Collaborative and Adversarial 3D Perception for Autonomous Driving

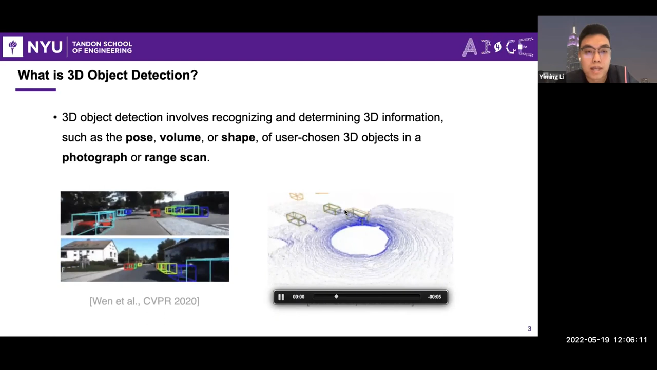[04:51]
because for camera images, we will lose the depth information. And so for the LiDAR-based 3D detection, the performance is really better than the camera-based object detection. And to process such kinds of irregular data, and for point cloud,